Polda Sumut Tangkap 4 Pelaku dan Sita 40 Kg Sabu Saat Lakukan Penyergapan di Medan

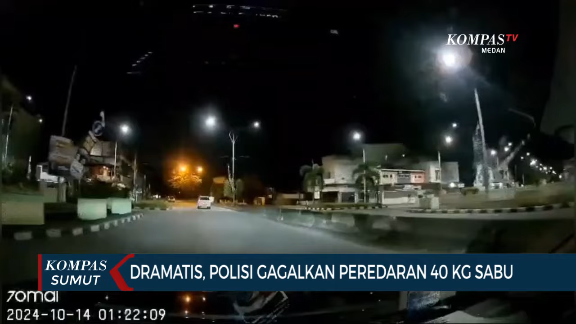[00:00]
Inilah video amatir yang direkam petugas kepolisian saat hendak menyergap sebuah mobil minibus putih yang membawa puluhan kilogram sabu asal Malaysia di Jalan Brikjen, Katamso, Kota Medan. Pelaku sempat berupaya melarikan diri sehingga memaksa petugas kepolisian melepaskan sejumlah tembakan ke arah bawah mobil pelaku. Petugas yang berhasil menghentikan kendaraan pelaku menyita setidaknya 20 kilogram sabu yang dipasok dari Malaysia melalui Tanjung Balai.